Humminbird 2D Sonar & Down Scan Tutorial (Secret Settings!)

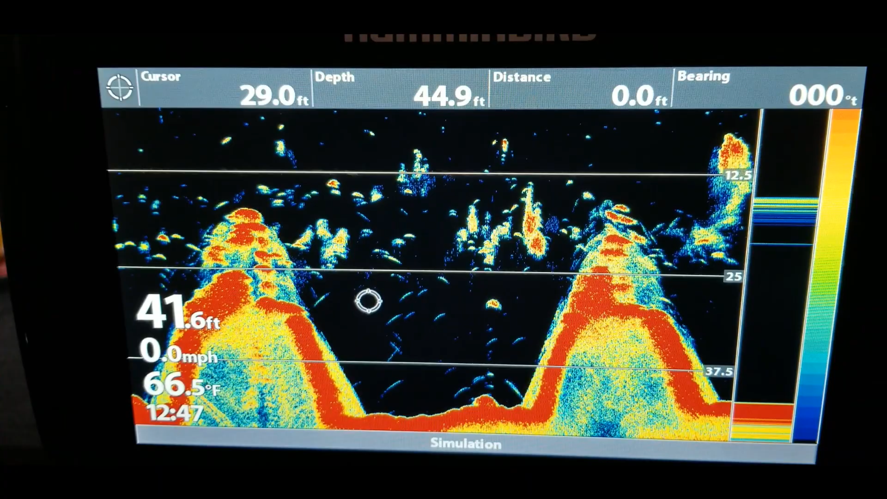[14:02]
On screen: water 66.5°F, speed 0.0 mph
will hit the menu button once for the lower range we want to go
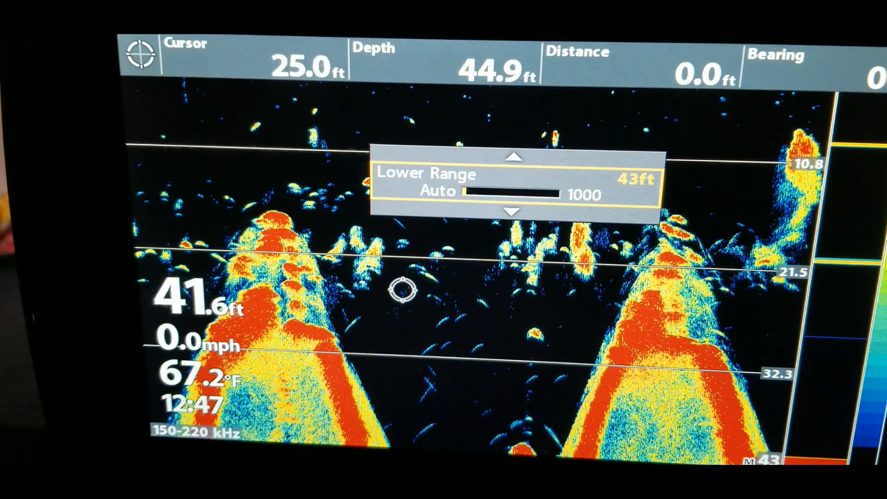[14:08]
On screen: water 67.2°F, speed 0.0 mph
down so we can zoom in on that and make it like the focal point on the screen then we
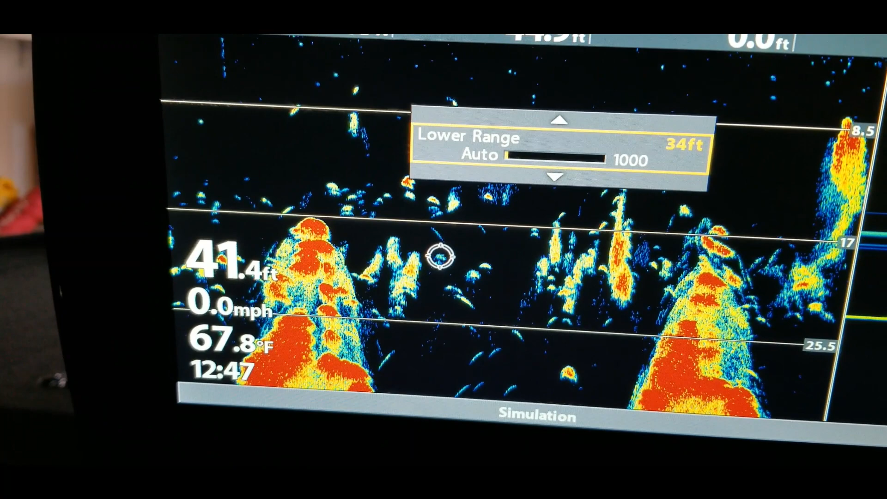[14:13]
On screen: depth 41.4 ft, water 67.8°F, speed 0.0 mph
can also go down on this side and you'll see upper range level and what that's gonna do
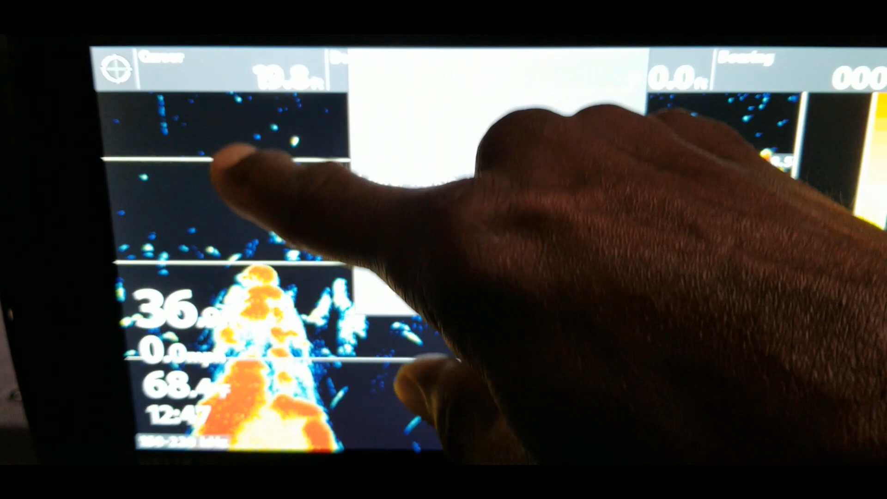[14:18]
is cut out all of this extra up here so let me show you what that does upper
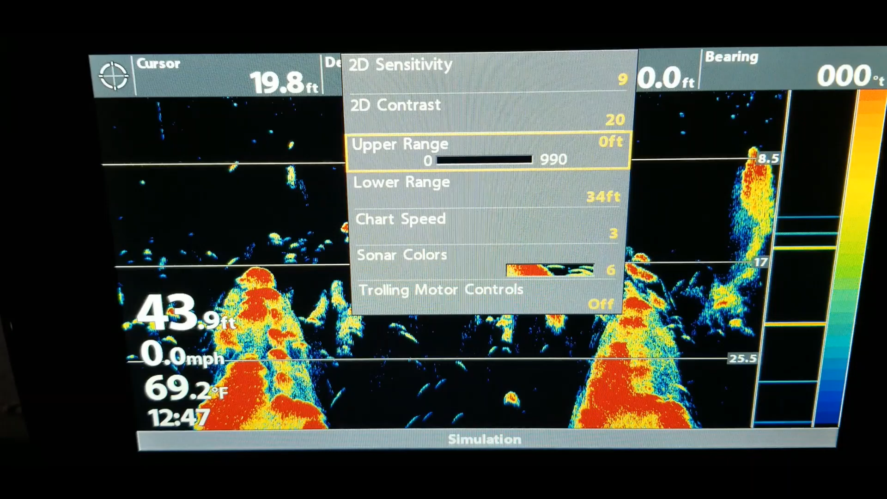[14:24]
On screen: depth 43.9 ft, water 69.2°F, speed 0.0 mph
range so now let's cut out that upper range and as you can see it's just making that more
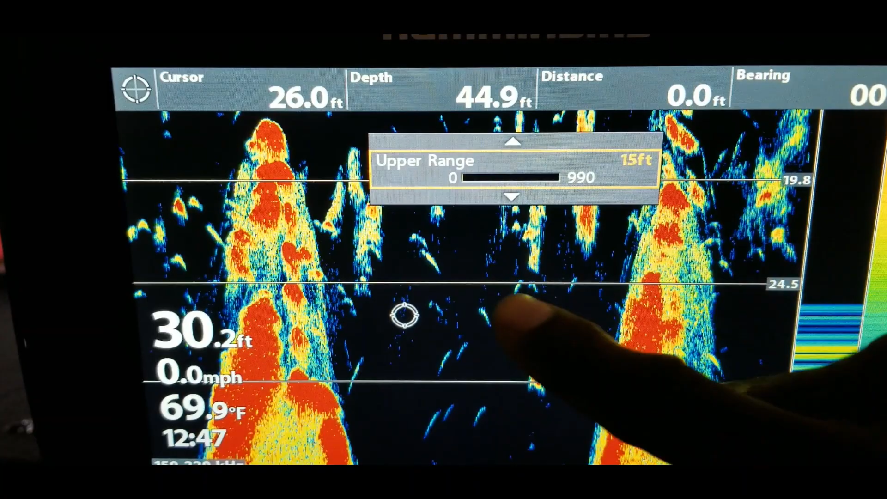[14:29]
On screen: water 69.9°F, speed 0.0 mph
detail to where you're focusing in on that area that's another good feature that's
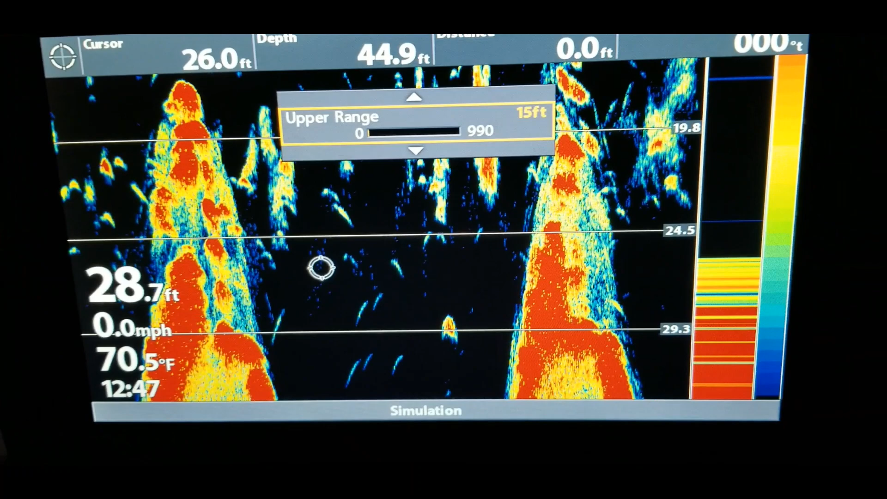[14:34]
On screen: water 70.5°F, speed 0.0 mph
useful and like I said take the time to go over these things so that you can learn how to use this to your benefit out on the lake so a lot of guys bypass this stuff or may not even know about it but now that you know you can go ahead and take advantage of this guys alright and
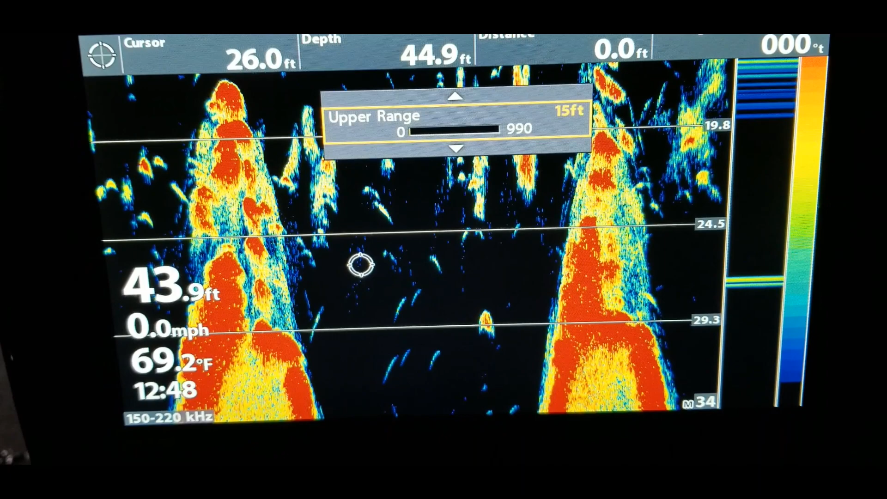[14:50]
On screen: water 69.2°F, speed 0.0 mph
let me see the other thing that I wanted to show you let's kick back over here to the down
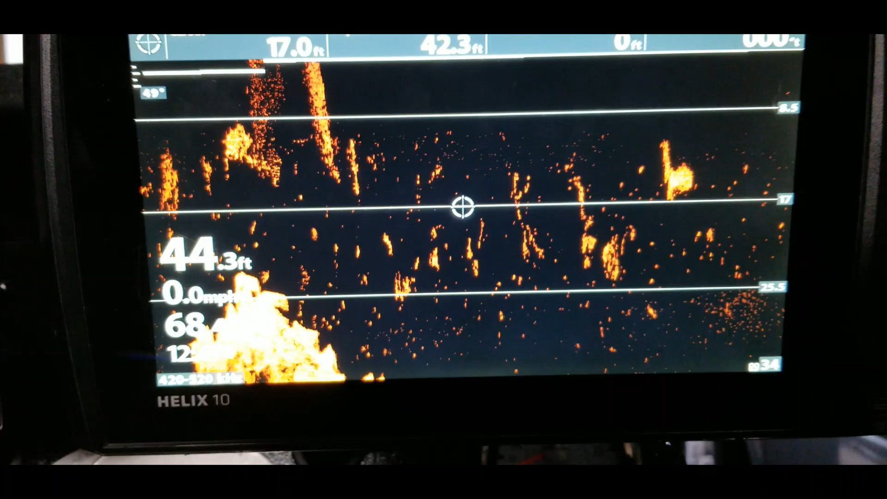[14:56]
On screen: depth 44.3 ft, speed 0.0 mph
imaging side so with down imaging let's hit the menu button once
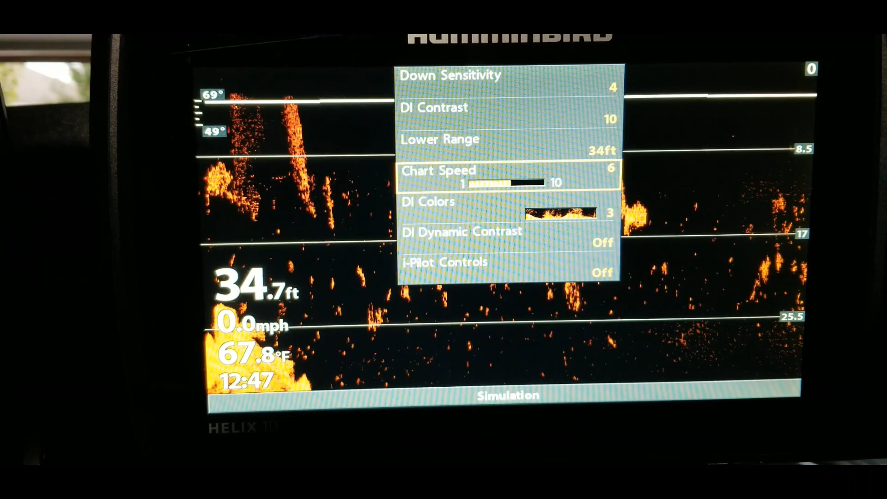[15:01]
On screen: depth 34.7 ft, water 67.8°F, speed 0.0 mph
and go back to lower range and let's kick that back down so that we can get a better view of
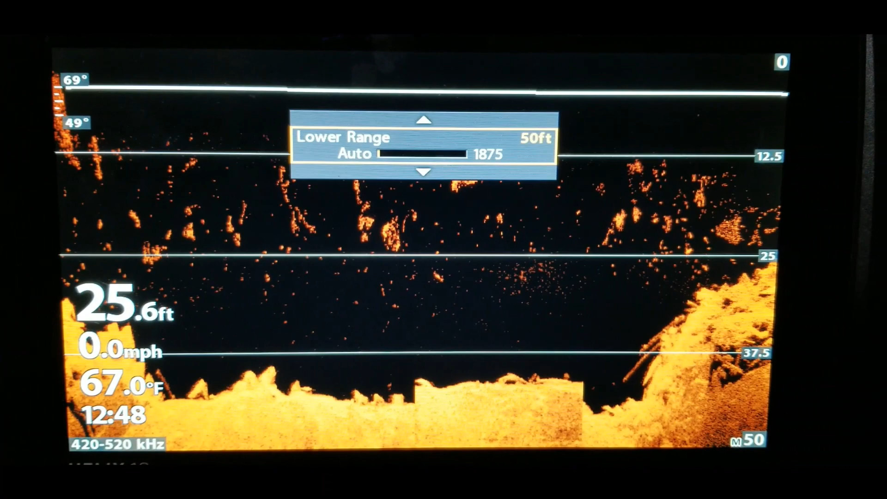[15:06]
On screen: depth 25.6 ft, water 67.0°F, speed 0.0 mph
everything on the screen okay so now let's go menu button
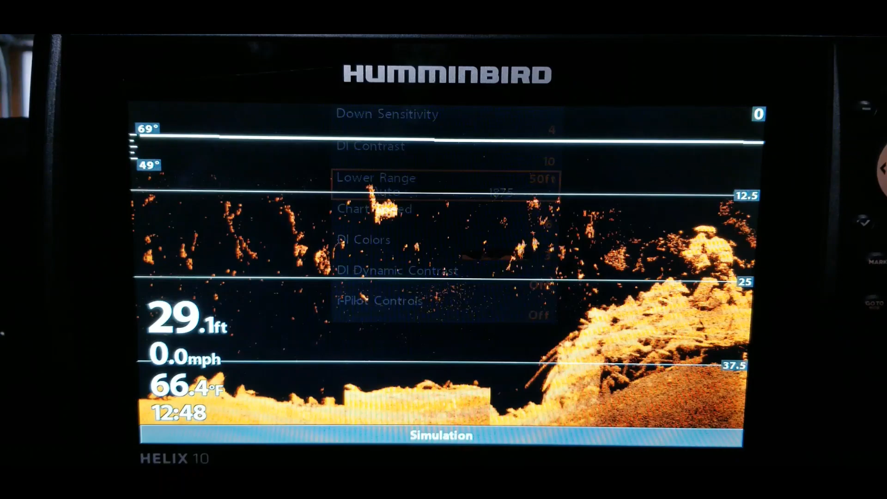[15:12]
On screen: depth 29.1 ft, water 66.4°F, speed 0.0 mph
twice and we will go to the let's see
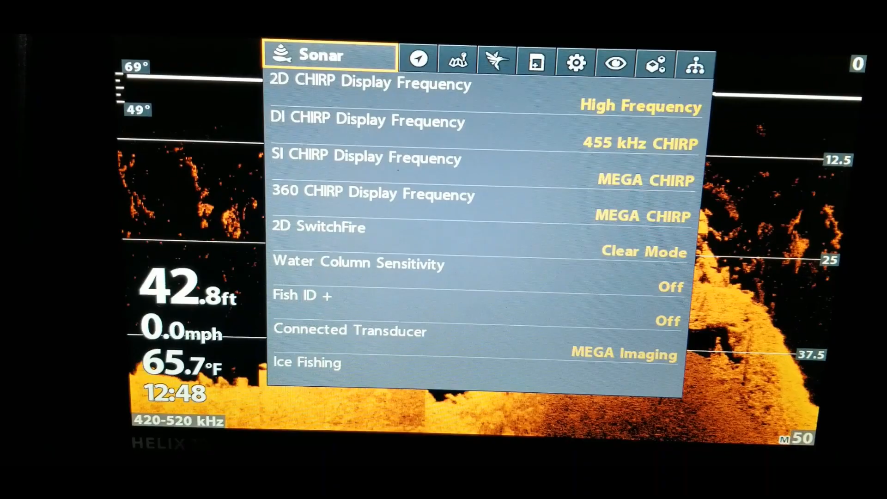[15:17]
On screen: depth 42.8 ft, water 65.7°F, speed 0.0 mph
sonar settings so under here as you can see this down imaging is on 455
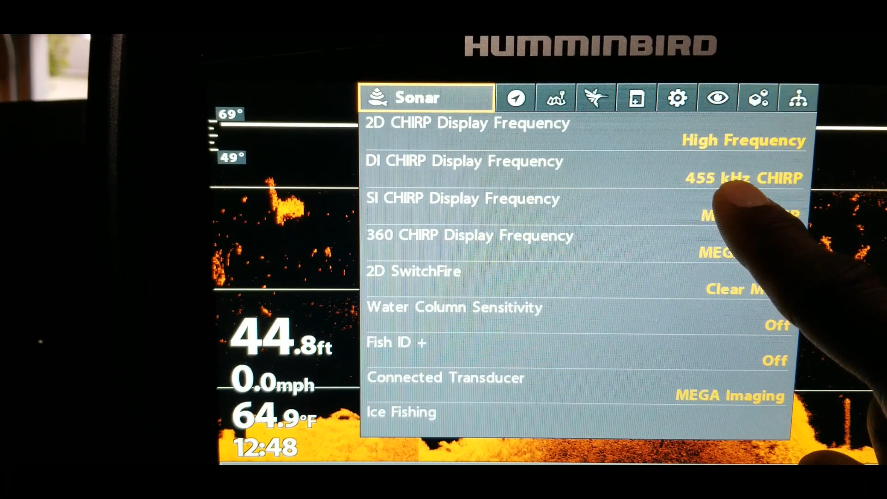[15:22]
On screen: depth 44.8 ft, water 64.9°F, speed 0.0 mph
kilohertz so you have different options so just kind of watch the color of the
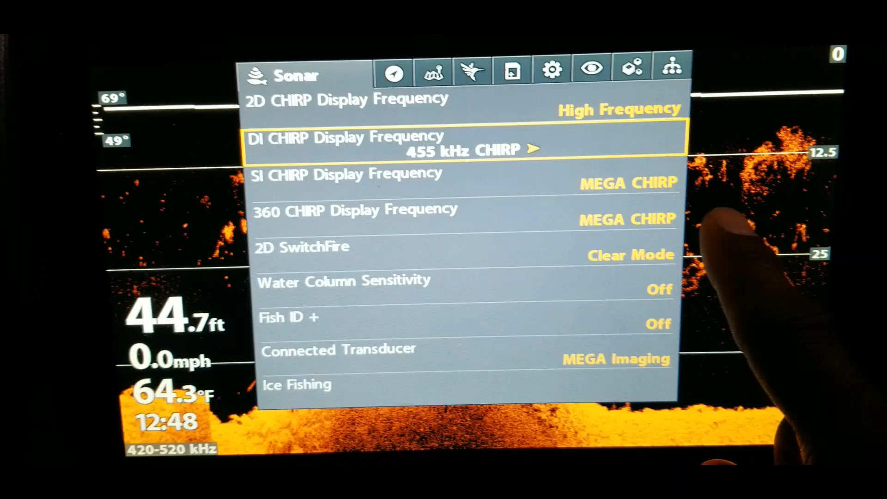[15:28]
On screen: depth 44.7 ft, water 64.3°F, speed 0.0 mph
screen behind here but it's on 455 which you want to use if you're scanning a large
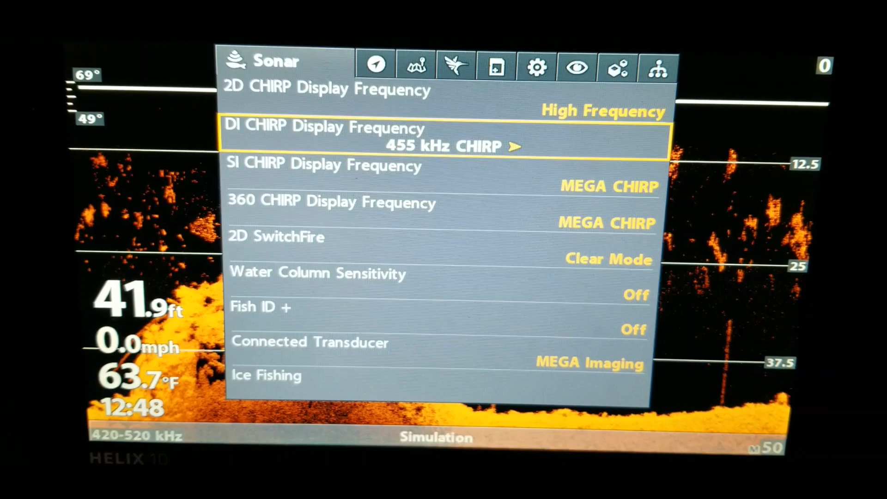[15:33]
On screen: depth 41.9 ft, water 63.7°F, speed 0.0 mph
area so that's if you want to see things that are farther out then we have 800
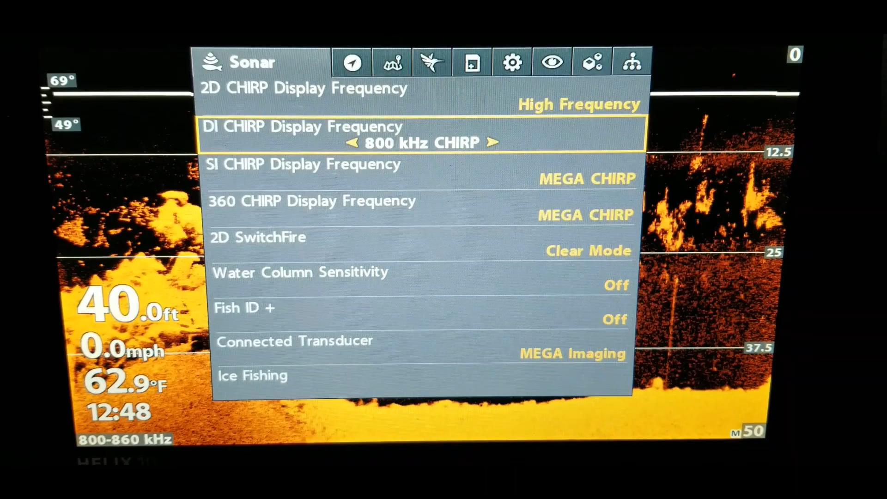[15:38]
On screen: depth 40.0 ft, water 62.9°F, speed 0.0 mph
which is mid-range and you kind of see how things change a little bit and then you can go to mega imaging which
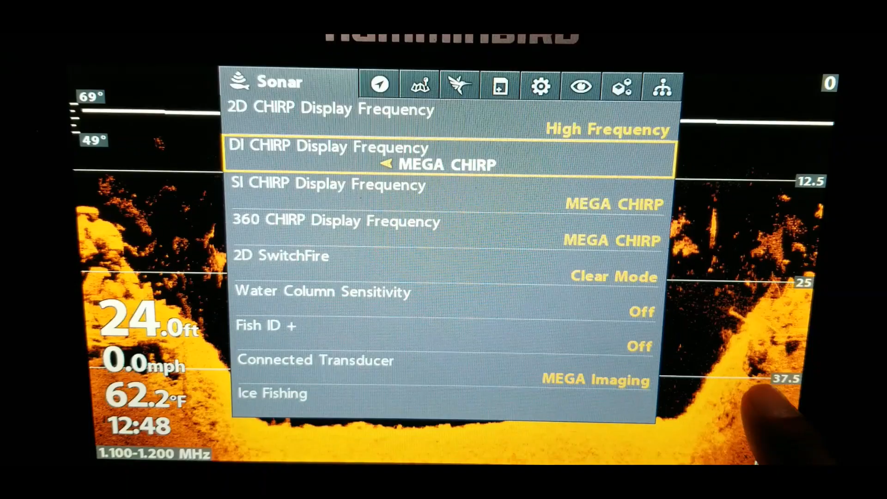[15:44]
On screen: depth 24.0 ft, water 62.2°F, speed 0.0 mph
will be for things that are closer in that you want to see in more detail so I yeah